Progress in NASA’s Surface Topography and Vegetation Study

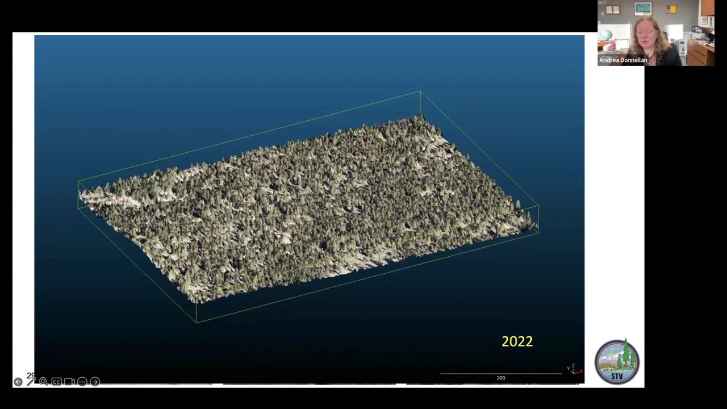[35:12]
And then, of course, the challenge is removing those trees so that we have the bare earth topography as well. Here we've removed the vegetation, so we've classified the vegetation. Here's our complete point cloud. If we take out the vegetation, you have ground only. You can also plot just the vegetation only. And then I did a difference of those two. And I thought it was very interesting. Again, up here, you can see the ski area quite well.
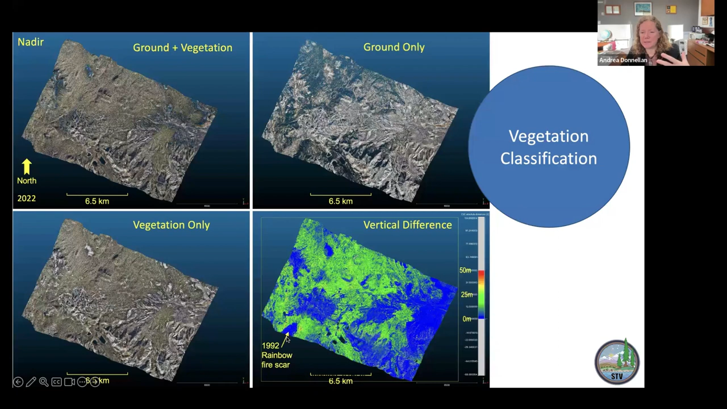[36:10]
This area never recovered from that fire. It's surveyed decadally. When the trees do grow back, there tend to be big blowdown events. So it just hasn't recovered. And it pops up really well in this image. Then I wanted to show features at different resolution. This is some of the simulations we're doing. Or not simulations because it's real data.